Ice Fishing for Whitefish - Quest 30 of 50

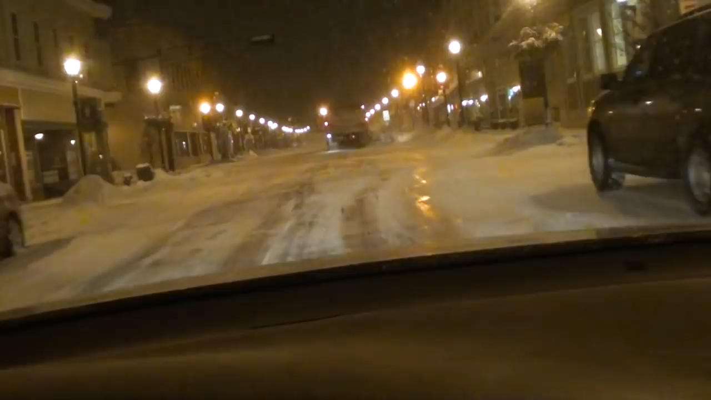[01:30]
Mr. Plow. I hope this plow is going to Green Bay. That'd make things easier for me. Turn left. Turn left. Turn left. Turn left! No! No! No!